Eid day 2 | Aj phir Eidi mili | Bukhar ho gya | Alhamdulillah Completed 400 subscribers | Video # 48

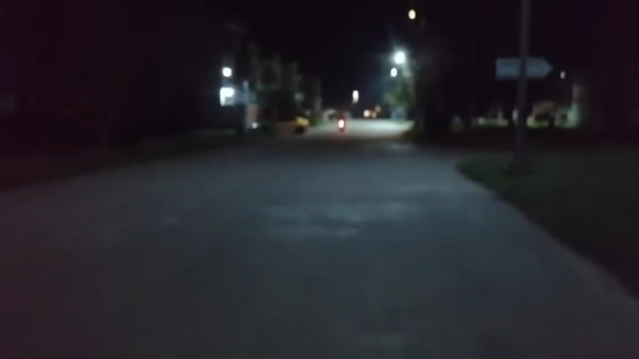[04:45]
बाइक चला रहे हैं और अपनी ईद को सेलिब्रेट कर रहे हैं।